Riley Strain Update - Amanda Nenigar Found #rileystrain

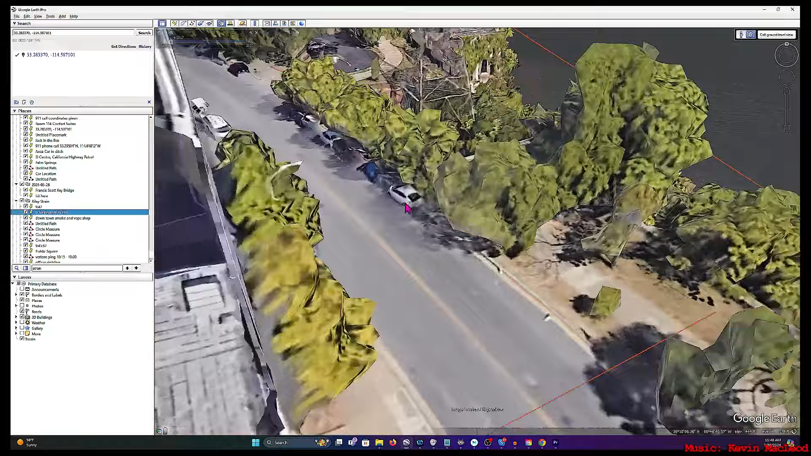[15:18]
Let's go up in the air again and see the line. That's where the camera picks up people.